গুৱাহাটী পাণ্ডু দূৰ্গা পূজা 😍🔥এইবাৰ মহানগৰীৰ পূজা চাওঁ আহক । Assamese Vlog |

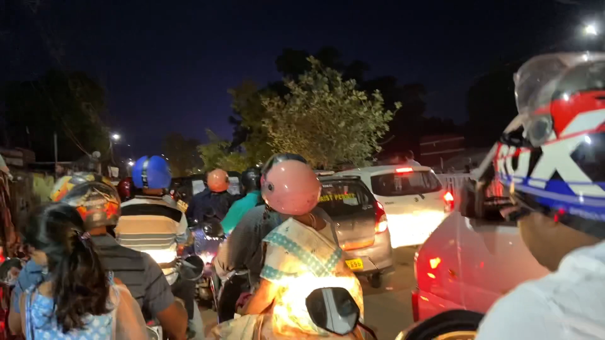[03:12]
এইয়া জাম লাগিয়ে গল নহয় এতিয়া গৈ থাকা আৰু ভাল এখন পূজা চাবলৈ হলে এনেকেতো কষ্ট কৰিবই লাগিব কাৰণ আপোনালোককো দেখুৱাব লাগিব জামে জামে আহি পাই গলো এইখন পূজা মণ্ডপ